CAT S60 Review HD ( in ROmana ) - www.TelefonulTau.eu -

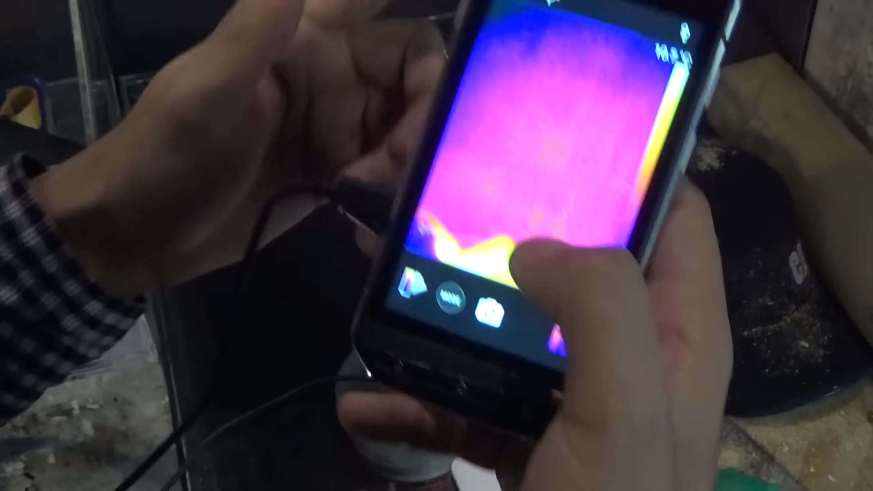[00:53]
în modul de cameră Haideți să facem acest test Am pus în abă perete
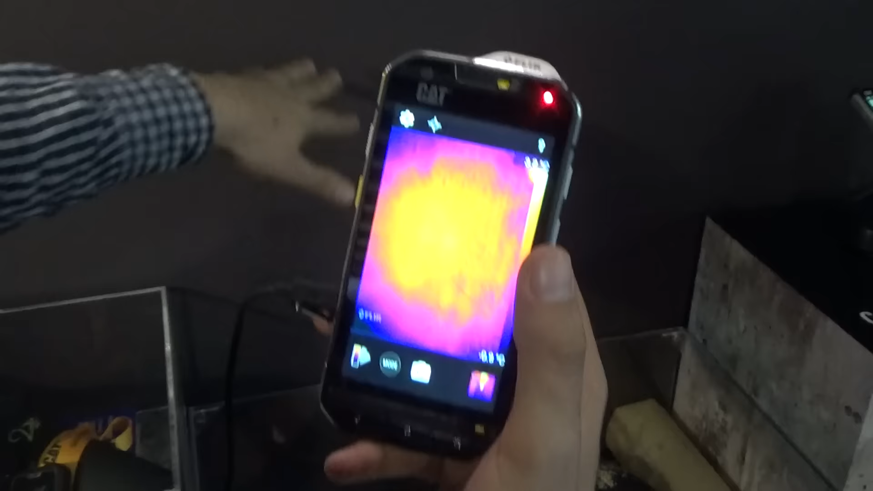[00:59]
Putem să observăm că încă au rămas urme de căldură care ușor,
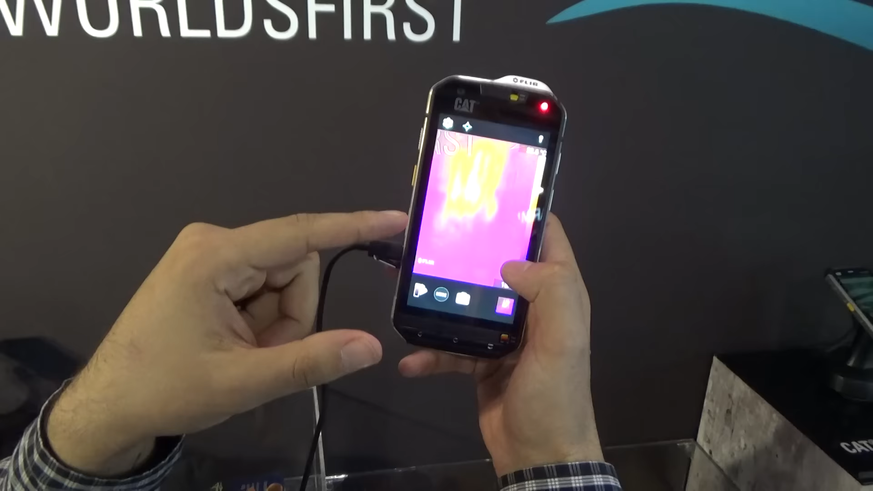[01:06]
ușor încep să se împrăștie
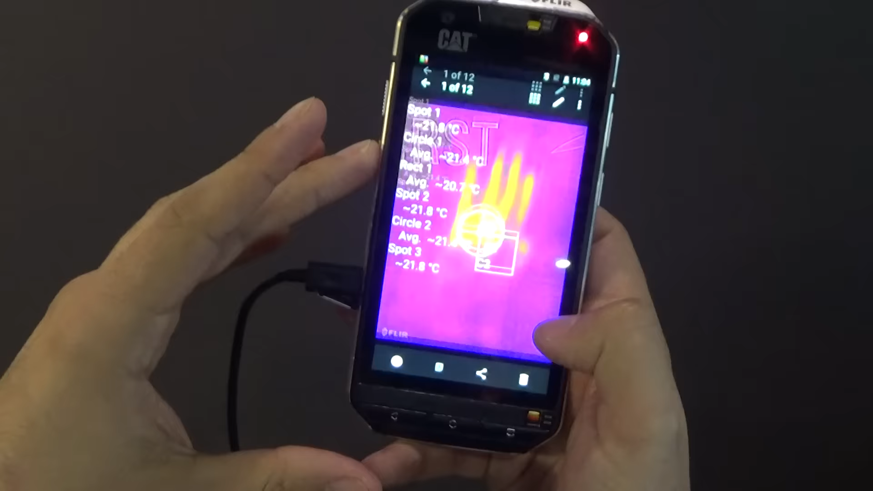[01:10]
Am făcut o imagine Putem să vedem diverse informații de la zona
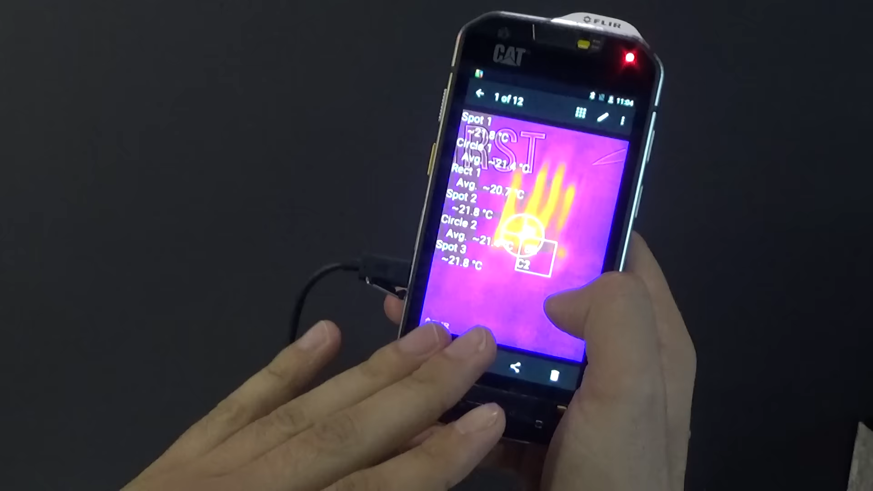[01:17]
în care este cea mai puțin caldă
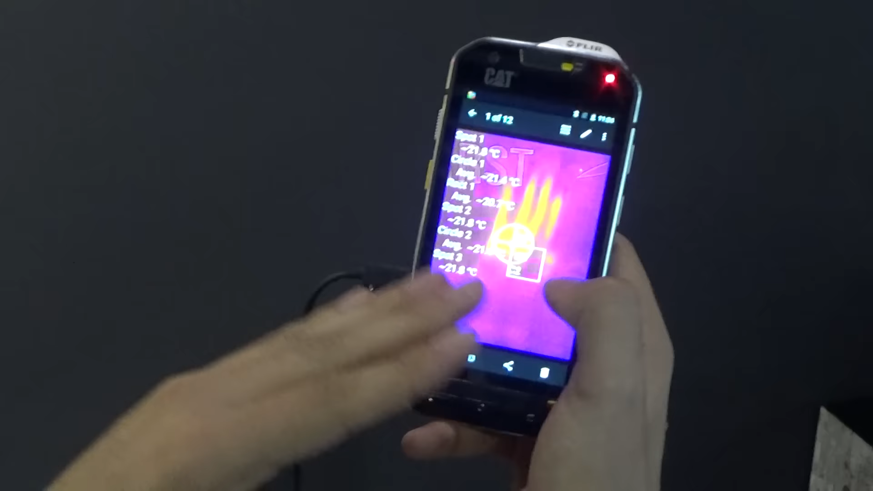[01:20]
până la ceea cea mai caldă În medie sunt 20,7 grade
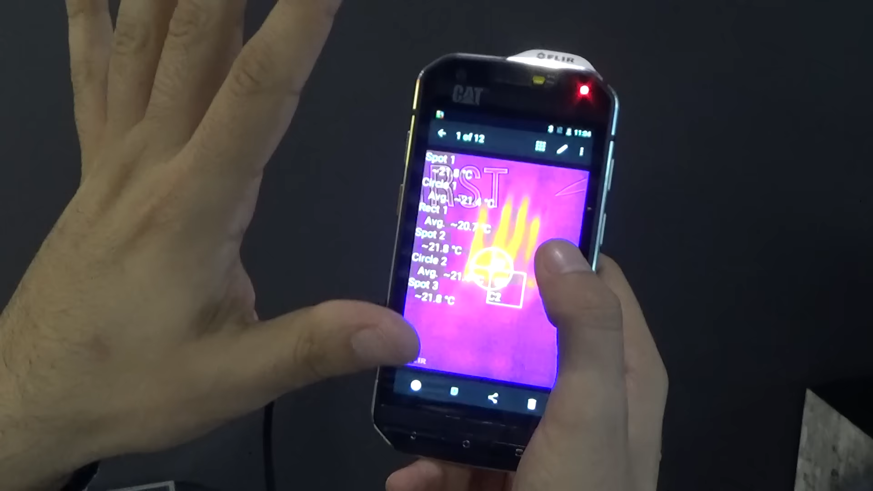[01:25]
în această imagine Gândiți-vă doar în câte aplicații ar putea să fie folosită această aplicație
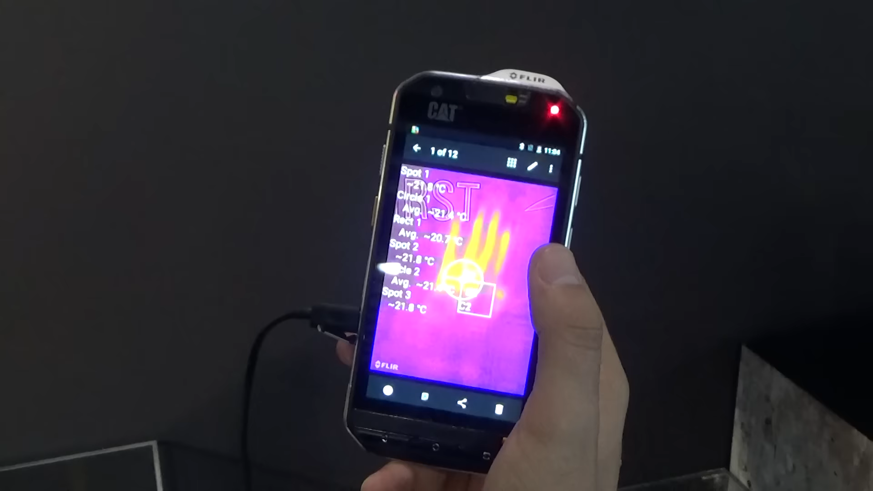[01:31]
acest device de la construcții, de la pompieri, poate poliție, poate instalatori poate diverse persoane care au nevoie de o astfel de tehnologie
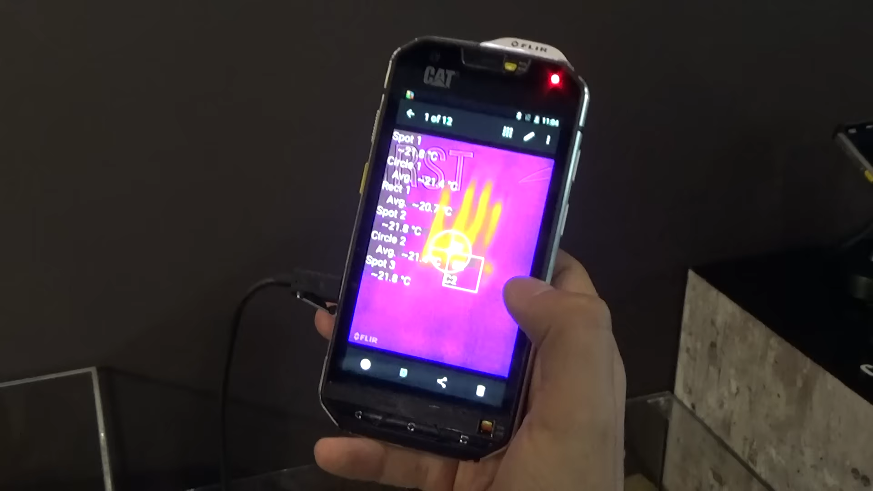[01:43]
La orice imagine pe care o facem Practic se fac
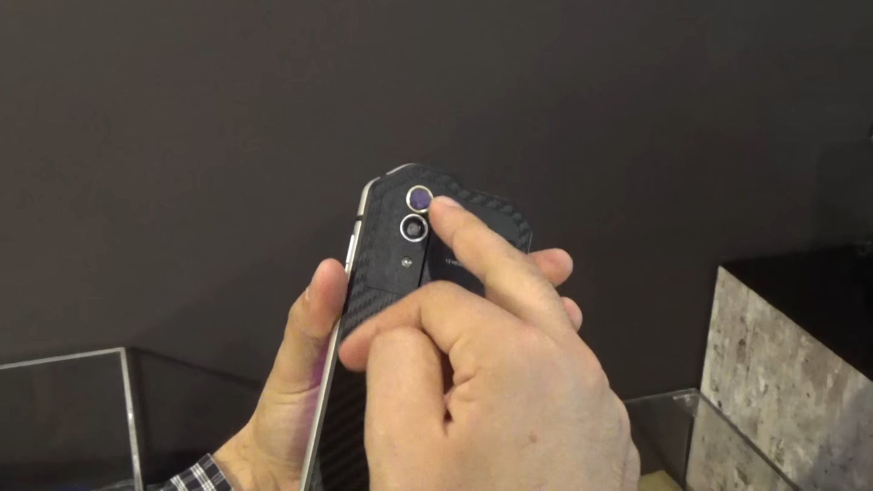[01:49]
două imagini Peoarece se folosește atât acestă cameră specială cât și o cameră normală Este o cameră de 8 megapixeli
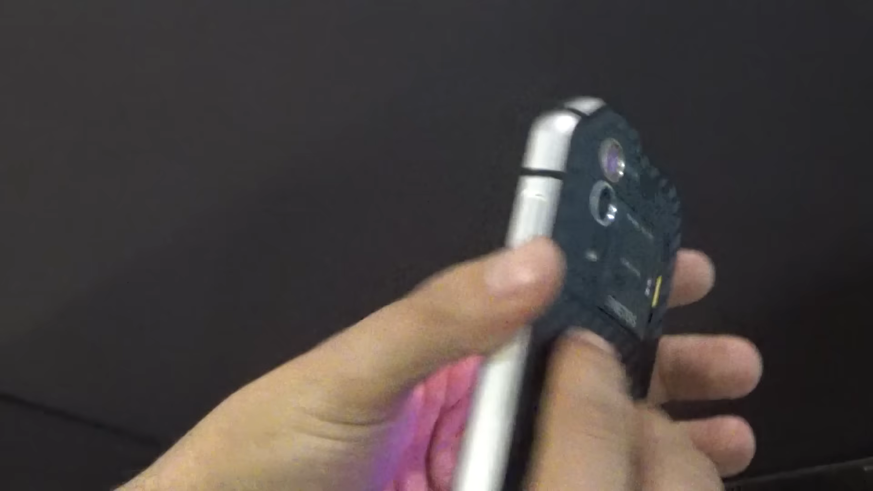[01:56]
Și putem foarte ușor să trecem dintr-o zonă
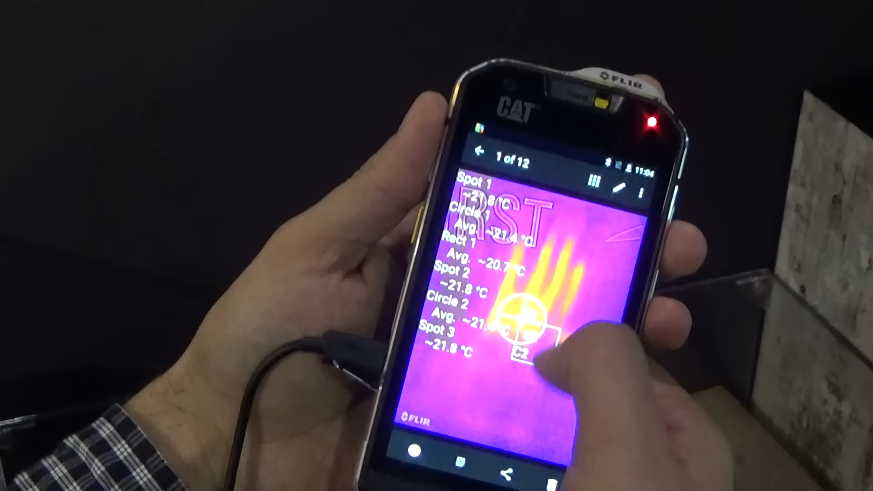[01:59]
într-alta Putem să vedem foarte ușor Hai să facem o altă poză ca să înțelegem mai bine a ce mă difer Să facem o altă persoană
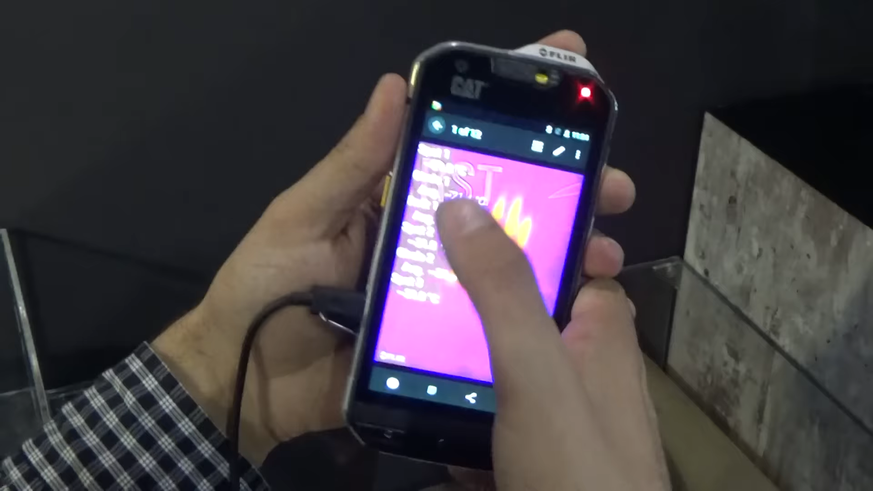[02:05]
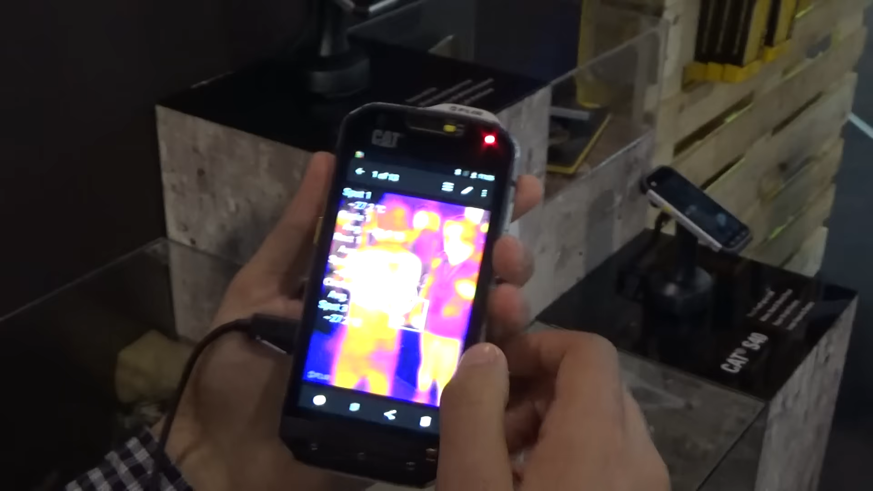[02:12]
Ok Acum vedem termo-imaging
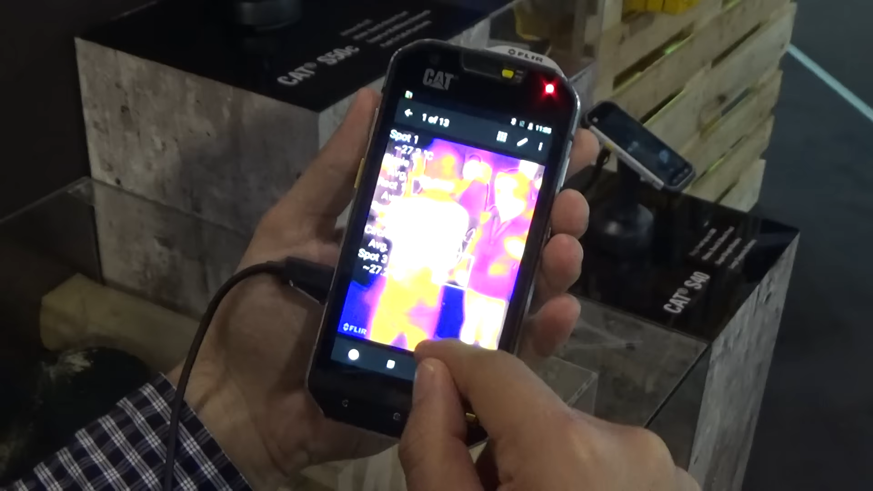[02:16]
Și acum vedem normal Putem foarte ușor să suprapunem aceste zone Ca să ne facem Ca să avem
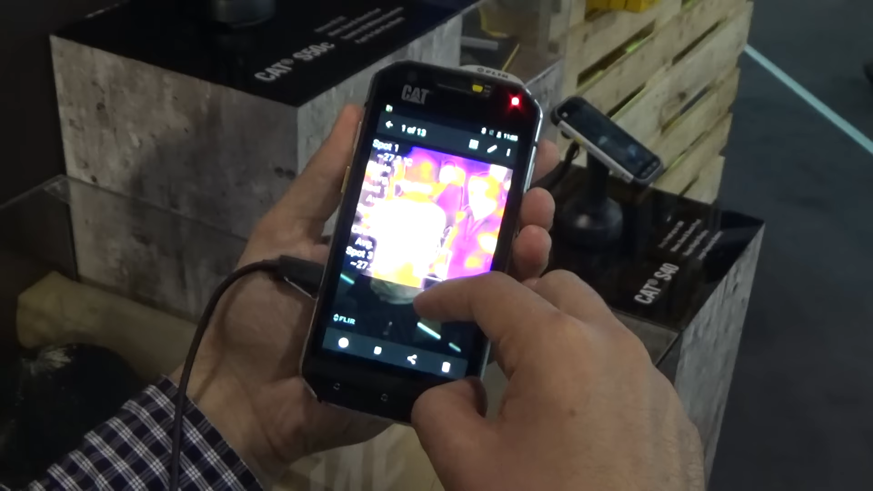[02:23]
o constatare cu acuratețe mai bună Mai mult decât atât Acest device CAT Vine cu o